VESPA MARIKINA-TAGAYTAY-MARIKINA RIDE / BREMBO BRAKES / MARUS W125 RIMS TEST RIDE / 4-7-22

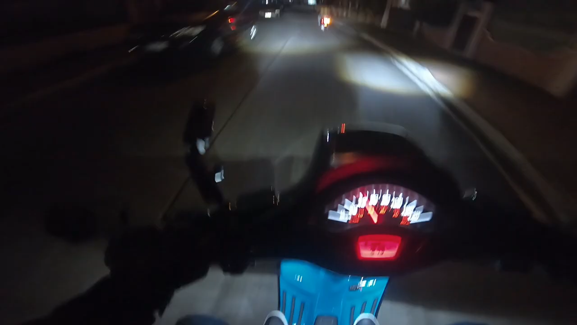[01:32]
Nakabukas yung lente ko kasi naka dark lens ako. Wala kasing cardo isa pa nating helmet. Mapalagyan niya kay Moto Seri yun. Shoutout DJ DLS. Pagdating ng hosa natin, mapakabitan na natin ang cardo ng audio kit, yung aray natin. So yun. Alright, samahan nyo kami. Pag maliwanag na, bubuksan ko ulit yung camera natin. Alright. Eon C5 Gaming. Time check 5:39 AM.